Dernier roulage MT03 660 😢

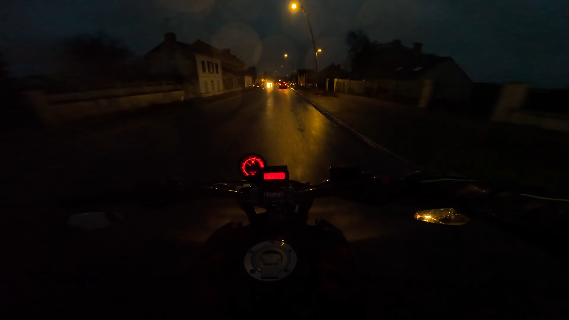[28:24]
Je vais la faire rouler un petit peu. C'est un truc de ouf, la buée et tout que j'ai, je vois que dalle.